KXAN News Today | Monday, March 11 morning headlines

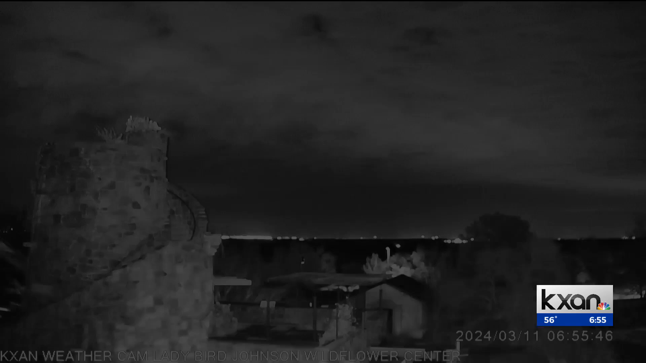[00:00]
Good morning, everyone, 6 55 is a time a live look outside from the Lady Bird Johnson Wildflower Center, a place that you can go during the spring break. It is dark. I know it's that change, that change garbage. You may feel like that as you wake up, but a little caffeine isn't help doesn't help or doesn't hurt. Austin, Travis County, MS is getting geared up for its response to South by Southwest.